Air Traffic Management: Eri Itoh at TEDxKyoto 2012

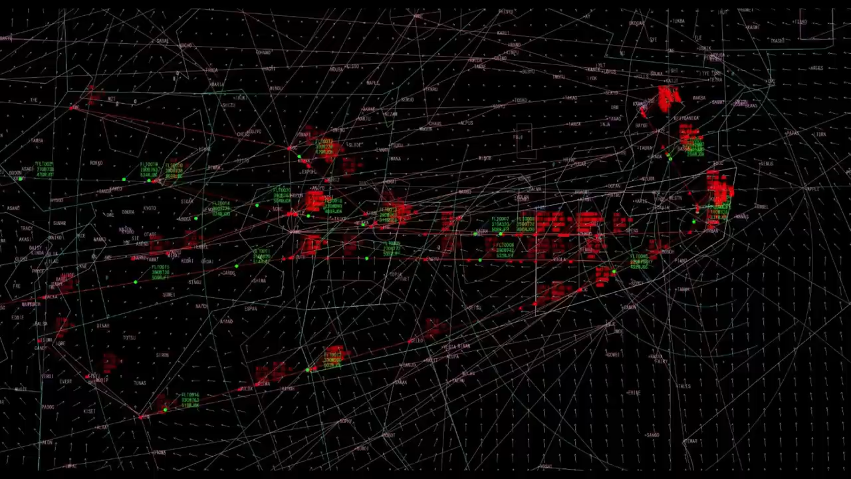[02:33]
This screen shows one of the simulated radar display which shows arrival traffic flow from the west to the Tokyo International Airport. By seeing this radar display, actually, the radar display update traffic information every four seconds but it's just fast forward.